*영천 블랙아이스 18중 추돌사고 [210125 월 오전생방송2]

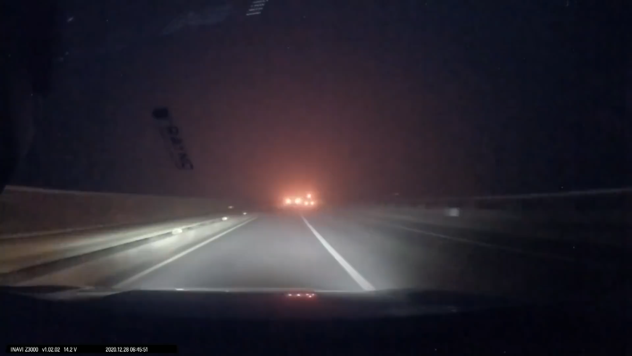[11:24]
이제 정상됐네요. 나 멈췄어요. 네, 멈췄는데 그런데 앞에서 내리시네요. 네, 도대체 뭐야? 왜 차들이 안 가는 거야? 네, 여기서 내리세요. 네, 지금 119에 신고하시는 거예요. 네, 앞에서 운전자분 내리셨고요. 네, 예, 여기 어디 위치 바로 위치 추적이 되죠. 네, 그래서 전화 119에 가면은 거기 위치.
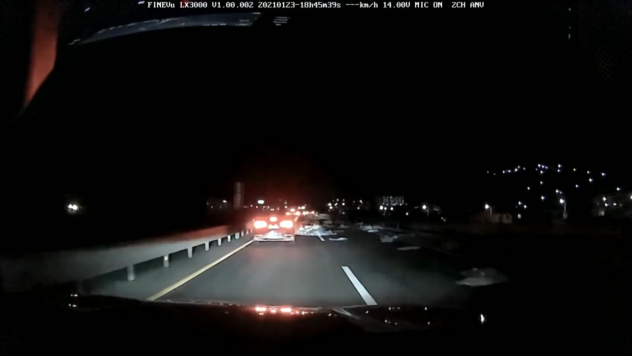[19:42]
아우. 미리 다 빠졌네. 뭐 실고 가다가 뭐 빠졌나 보다. 아, 할아버지 아니야? 도와줘야 되나 할머니? 네, 저분이 사고 내신 게 아니에요. 저분이 치우시는 거예요. 거 아니야? 저 앞에 차를 세우시고요. 다른 분도 오시네요. 가도 되는데 다들 오시네요.